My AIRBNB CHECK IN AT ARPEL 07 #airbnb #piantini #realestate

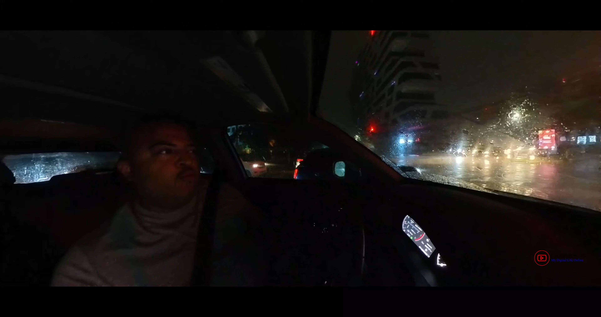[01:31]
Man, it's raining a lot. It's heavy rain right now. Heavy rain. It's heavy rain. In 1,000 feet, turn right on Calle Porfirio Herrera.
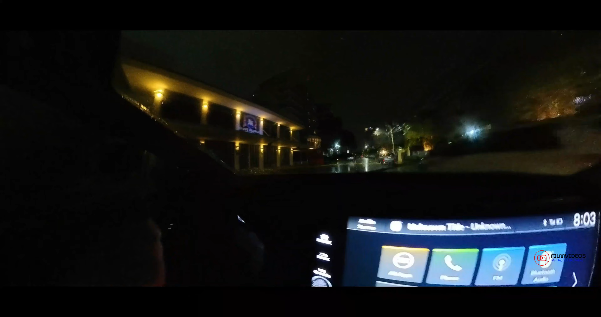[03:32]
This is a nice area right here.
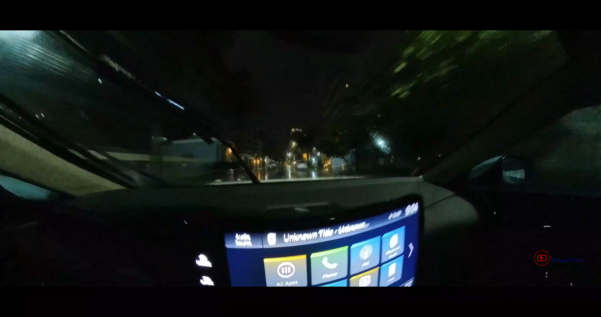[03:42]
I like it.
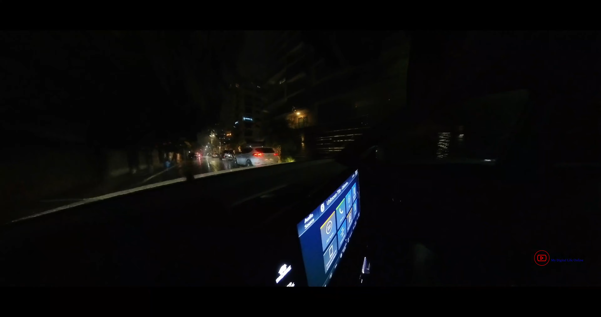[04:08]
At your destination. We're here.
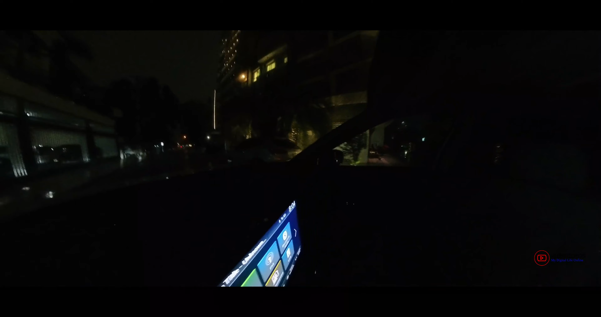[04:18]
Oh yeah, it's right here. This is nice. Oh God, this is nice.
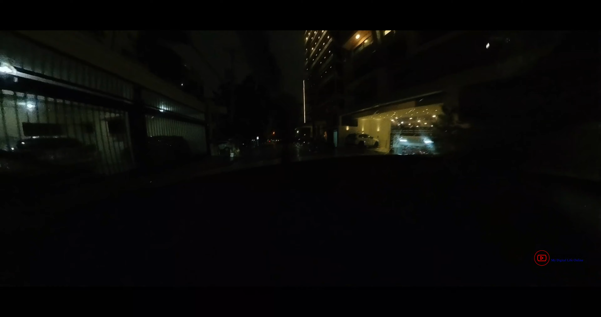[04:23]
Look at that. It's nice up there. Where are you going?